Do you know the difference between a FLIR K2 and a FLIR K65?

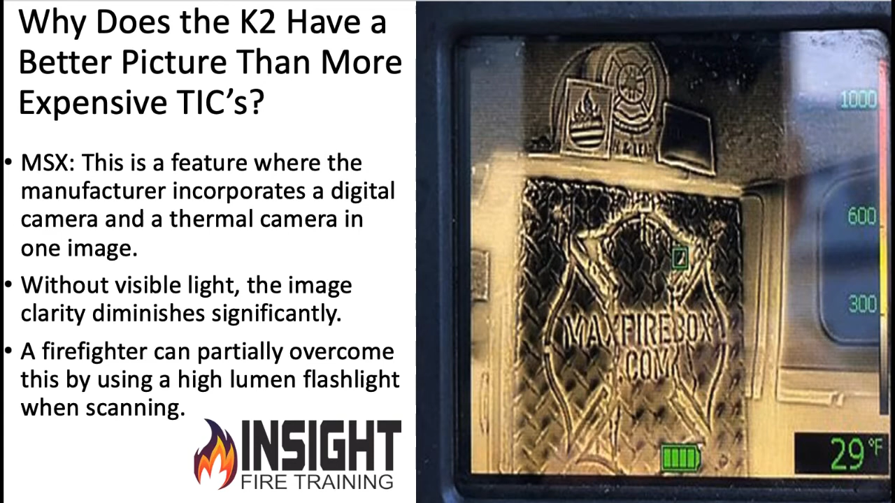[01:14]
On screen: spot 29°F
of the office but when you go inside of a fire environment it has its defined limitations do your